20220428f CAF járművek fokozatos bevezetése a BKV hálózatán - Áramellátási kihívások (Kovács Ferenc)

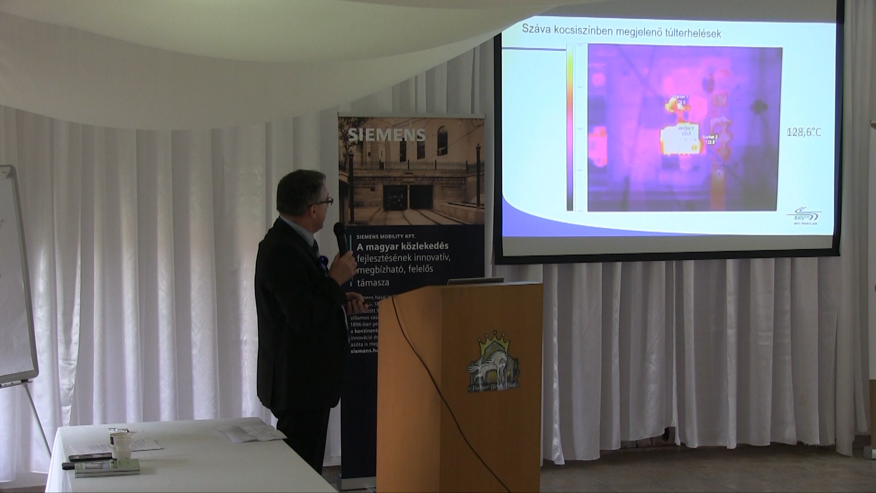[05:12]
És a hozzájuk tartozó, áramellátó rendszerekről egyaránt. Ugye ez egy viszonylag hosszú, több éves küzdelem volt a Száva telep esetében. Ugyanitt láthatunk túlterelődött kábelt, minusz 10 fokos éjszakán, egy kültéri szekrényben készült felvétel.